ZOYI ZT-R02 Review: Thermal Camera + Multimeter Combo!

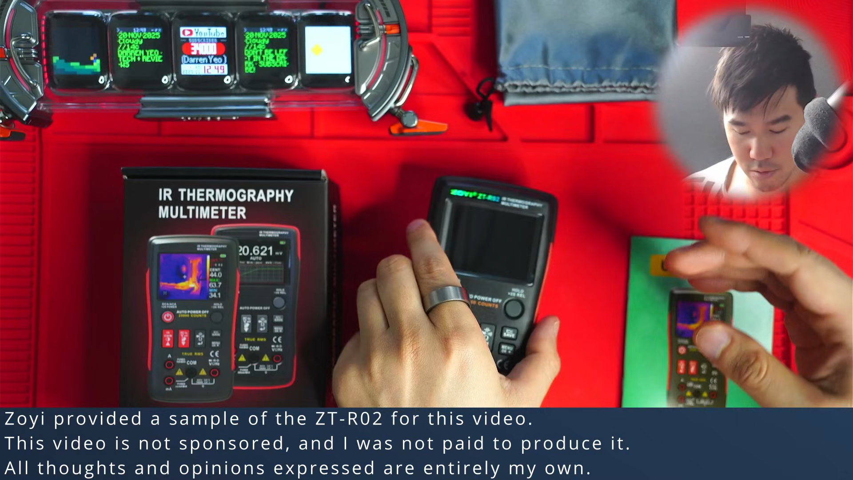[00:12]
So yeah, I want to go through a bit of a demo of the thermal functions.
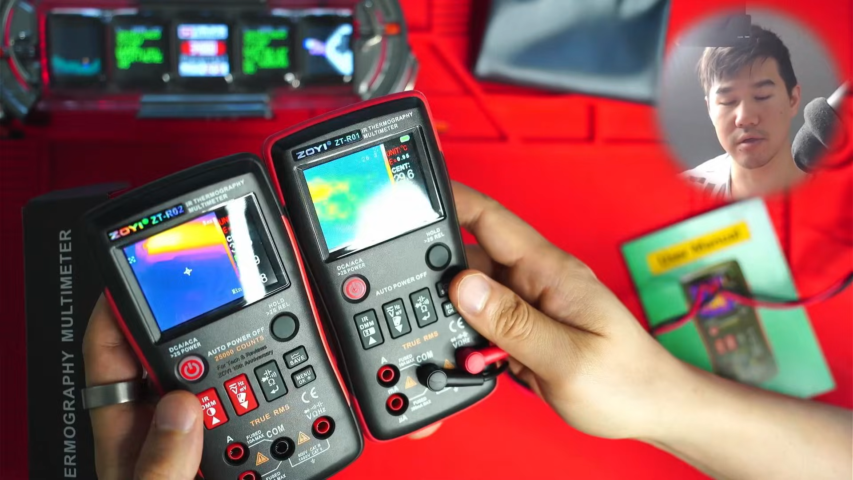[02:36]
And yeah, you can see like side by side.
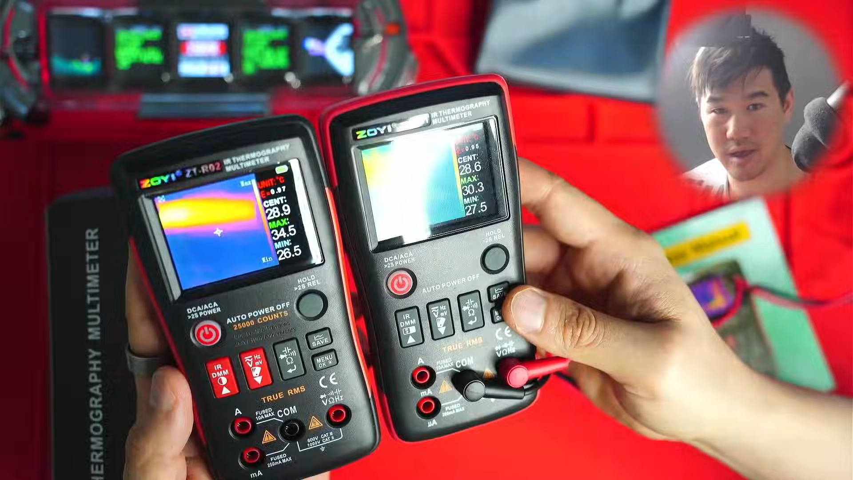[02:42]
Yeah, the resolution is a lot better. Let me get it here.
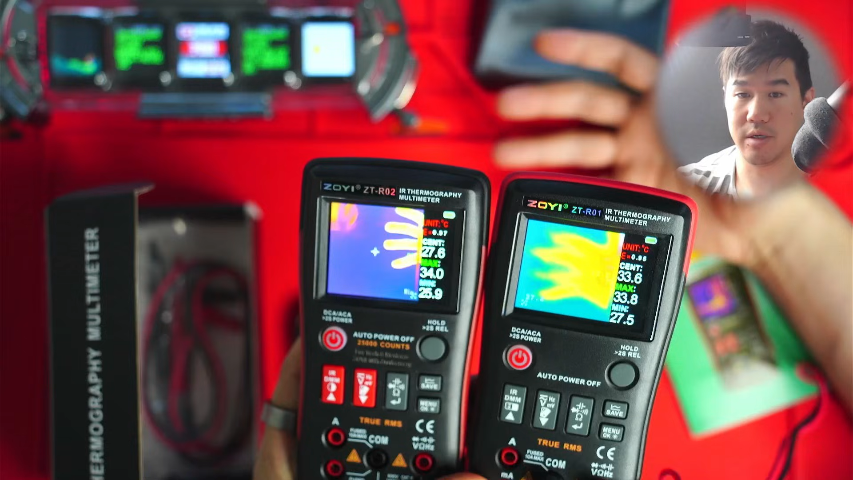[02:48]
Yeah, it's a lot better on the new model, the ZTR02. Yeah, and the frame rate as well, it's 25 hertz on the ZTR02. So you get really decent.
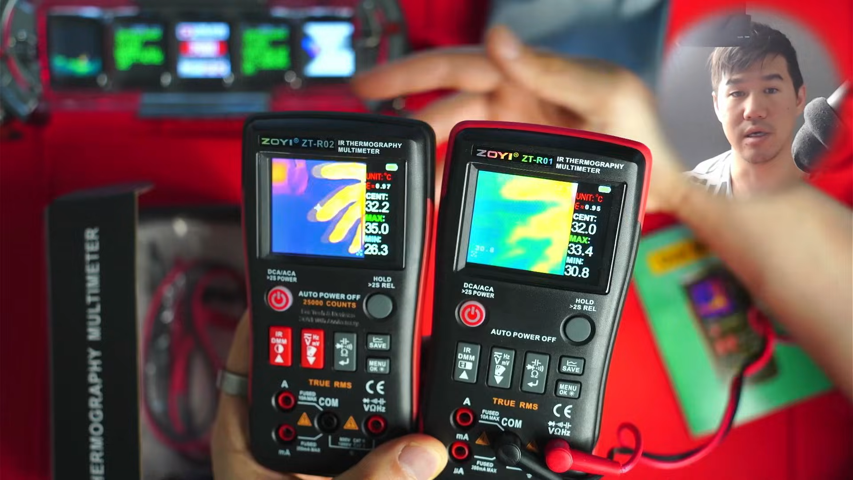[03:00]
Yeah, decent, like smooth feedback.
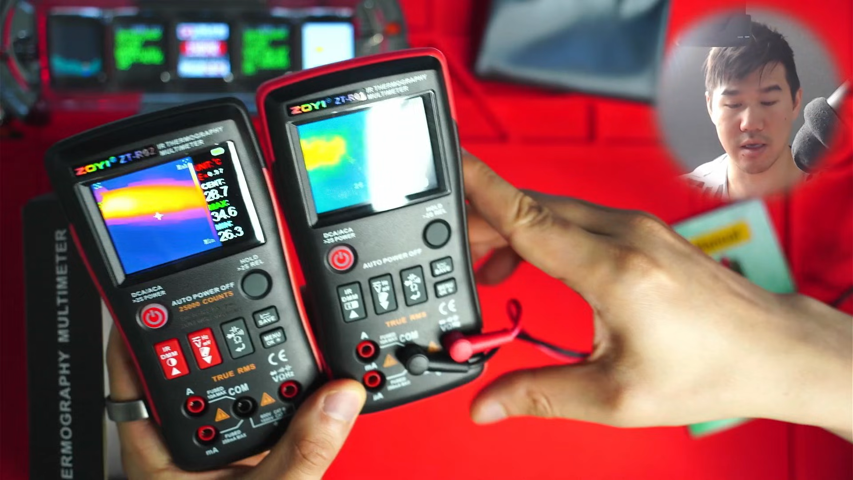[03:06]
And that's like my little display monitor screen thing that people ask about all the time.
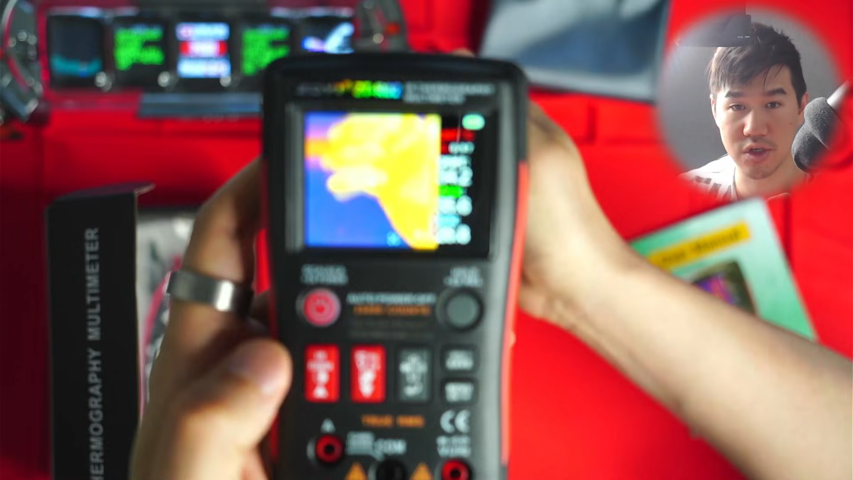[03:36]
And if we bring it up closer, I'll just show you just a few of the functions. So this button here, if you press it, you can actually increase the brightness of the screen.
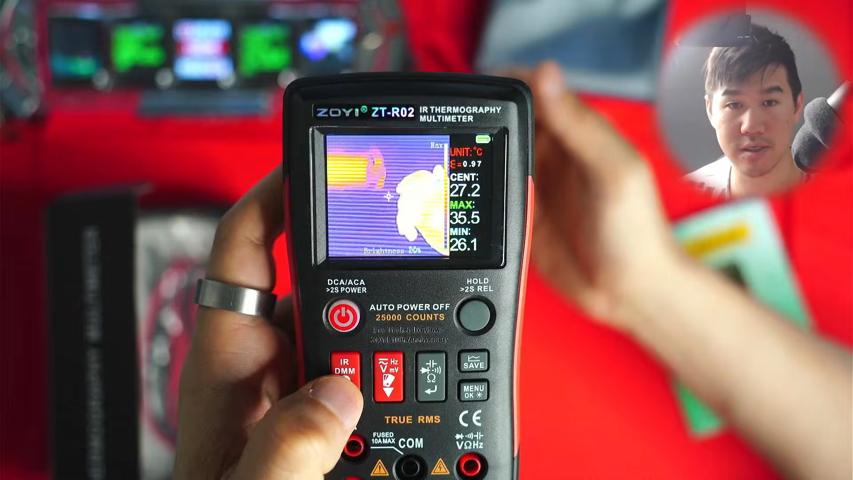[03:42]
On screen: max 35.5°C, min 26.1°C
Okay, and I wouldn't say that it makes it more sensitive.
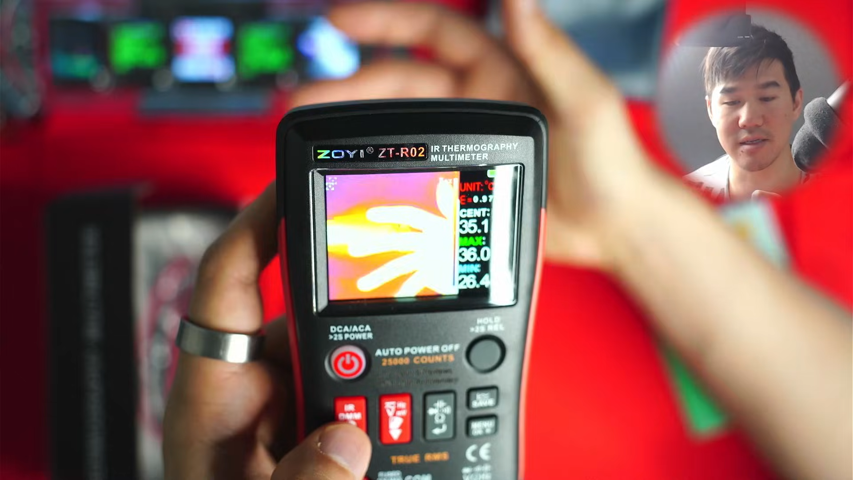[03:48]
But yeah, I guess it just alters the image a little bit to make
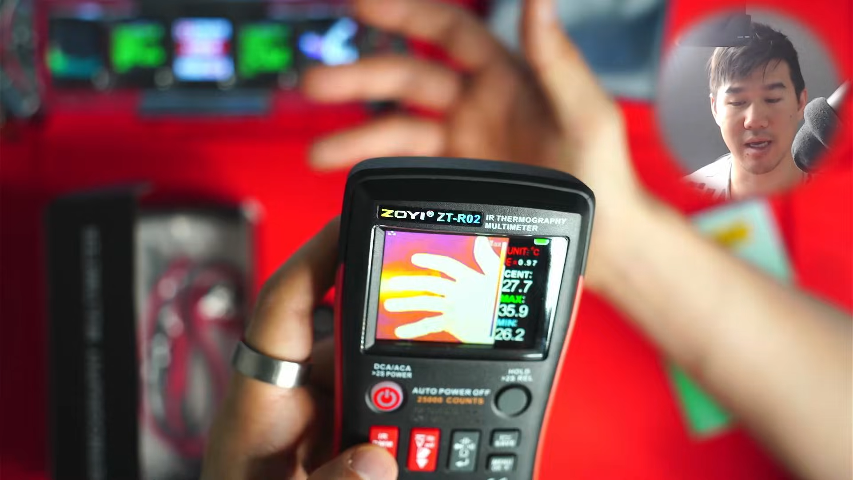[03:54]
those thermal objects appear a lot brighter. But to a point, I mean, after a while, it's just almost absurd.
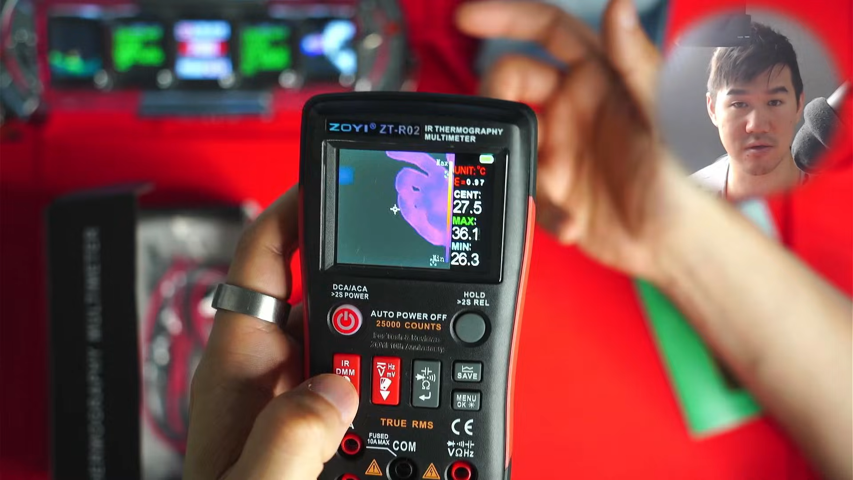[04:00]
On screen: max 36.1°C, min 26.3°C
But I tend to leave it on about the 40 to 50,
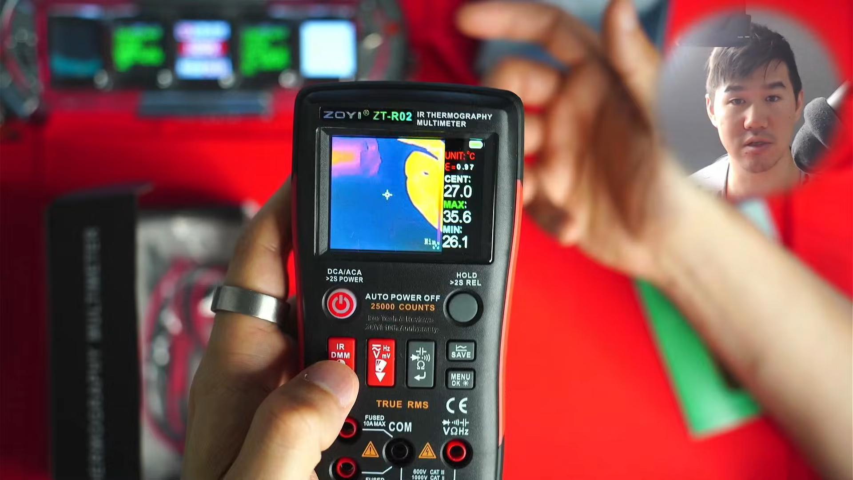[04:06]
the 40 to 50% brightness mark. And that's, yeah, that is pretty, pretty decent.
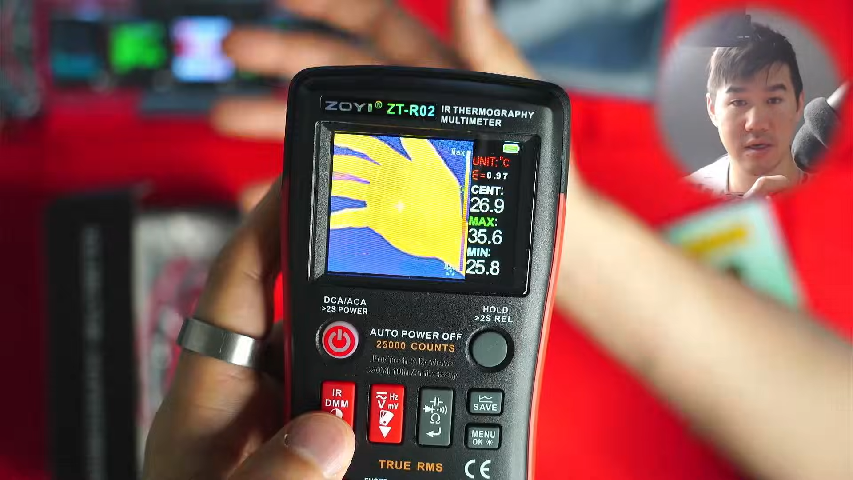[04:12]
On screen: max 35.6°C, min 25.8°C
And you can use it on things like flashlights as well, too. Let me just turn this one on. But you can turn it on.
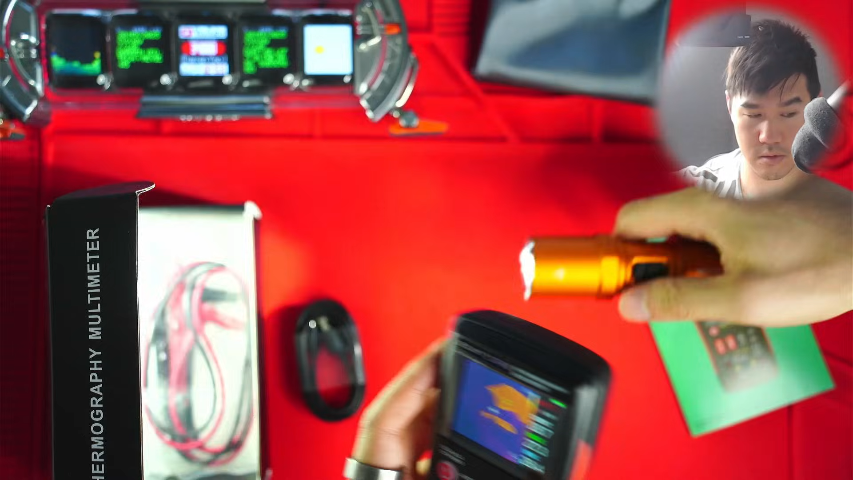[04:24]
There we go. Just put on like the high mode.
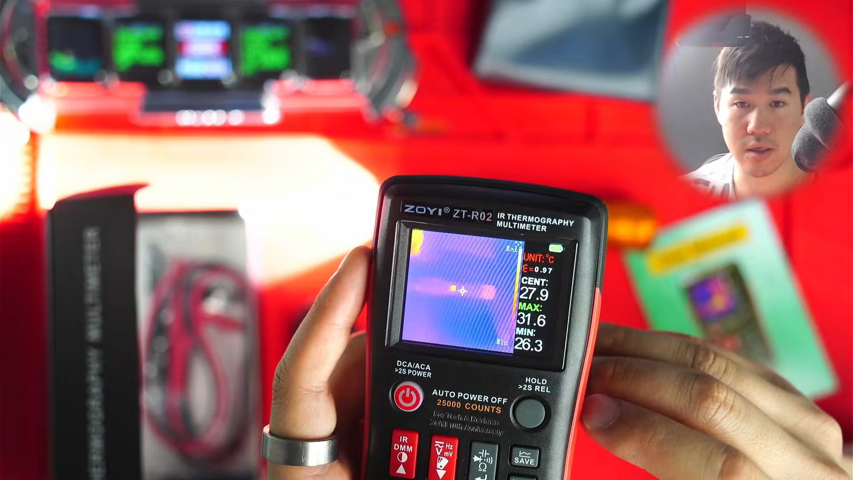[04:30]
On screen: max 31.6°C, min 26.3°C
And you can see here, it is starting to warm up.
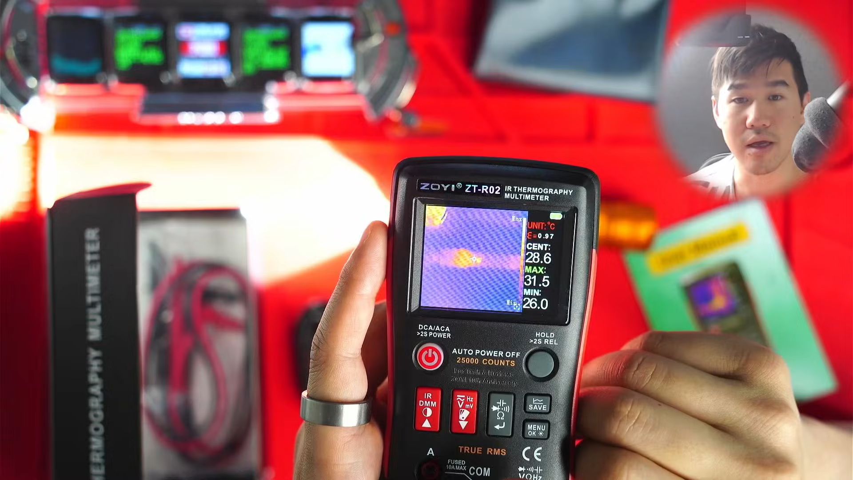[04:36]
On screen: max 31.5°C, min 26.0°C
And you can actually measure the different points here on the screen.
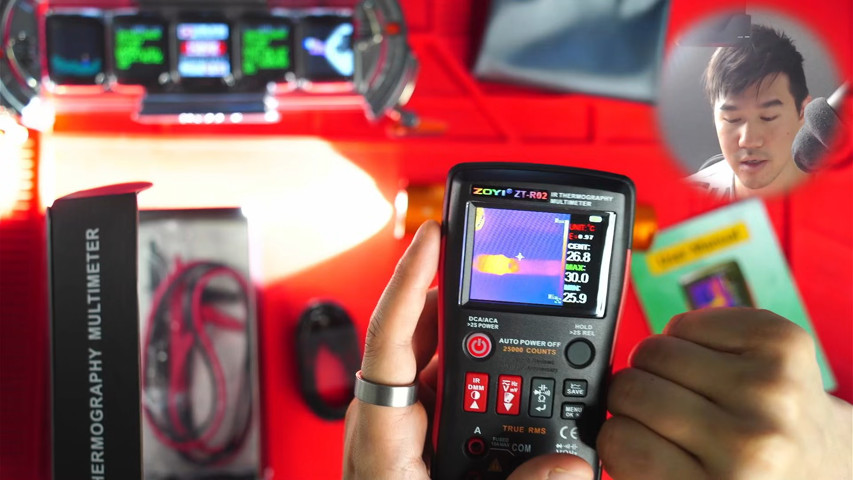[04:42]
So if I get really close here, it will actually detect the minimum and max. So the max is like, it's very hard to see.
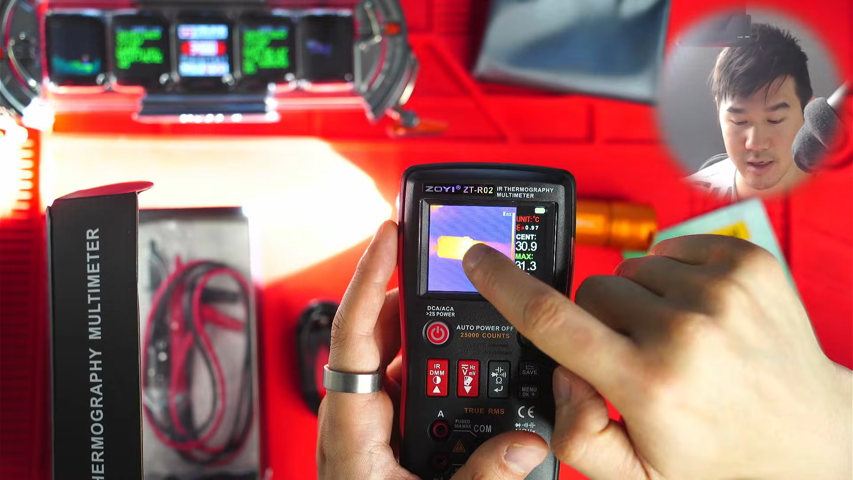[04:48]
On screen: spot 30.9°C
But there is a little cursor just floating around there,
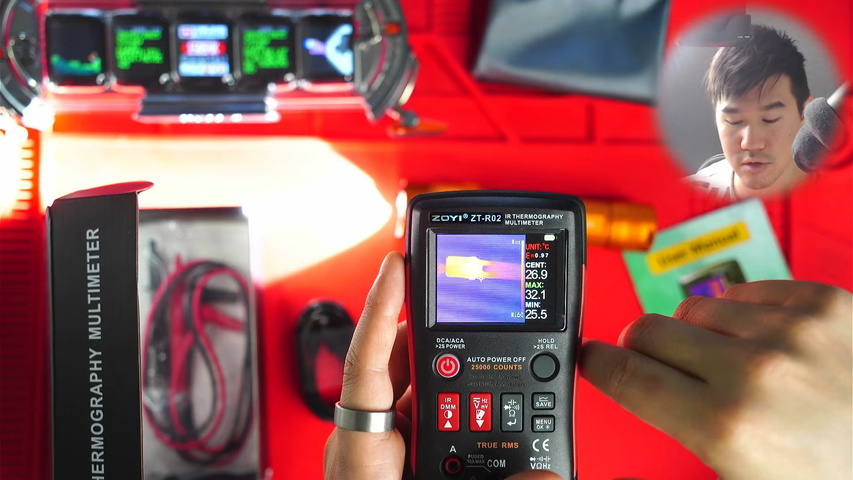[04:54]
On screen: spot 26.9°C, max 32.1°C, min 25.5°C
which states 32 degrees Celsius, and the minimum is 25 degrees Celsius, which is just in the corner there.